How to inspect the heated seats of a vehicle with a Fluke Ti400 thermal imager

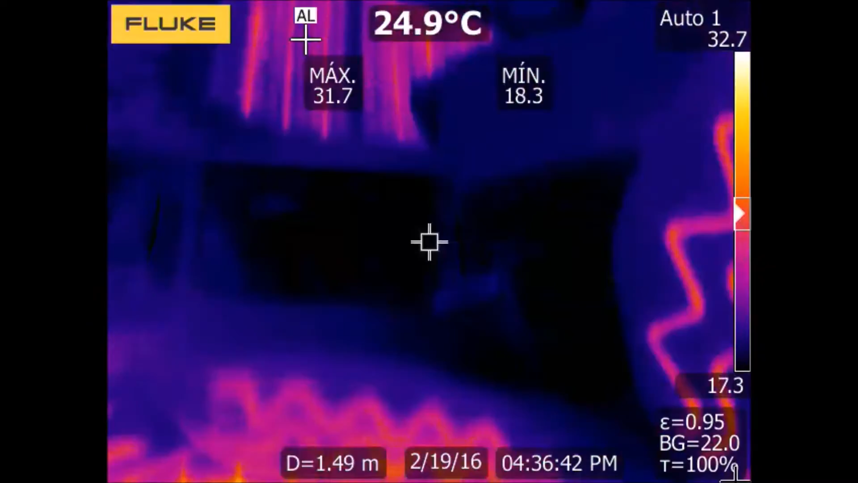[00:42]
On screen: spot 24.9°C
After some minutes, the temperature gets to its maximum value,
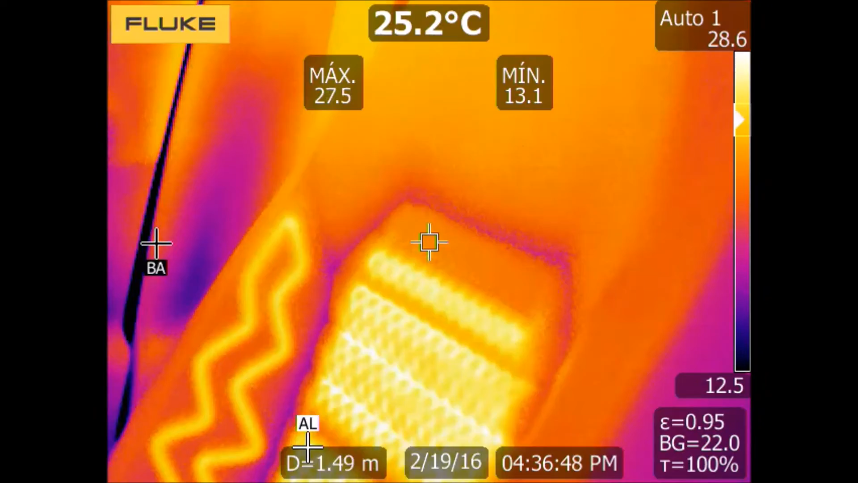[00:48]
On screen: spot 25.2°C
and then we can see much better the resistance.
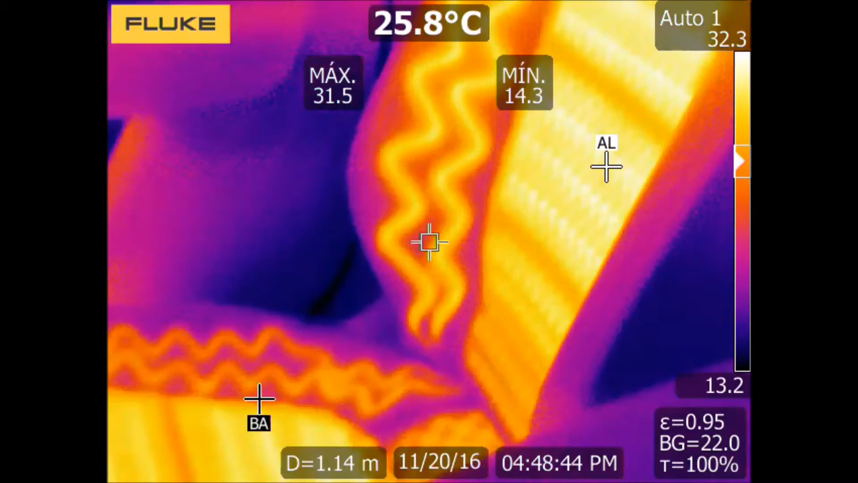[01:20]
On screen: spot 25.8°C
It is possible to activate the dynamic pointers for the maximum and minimum temperature values.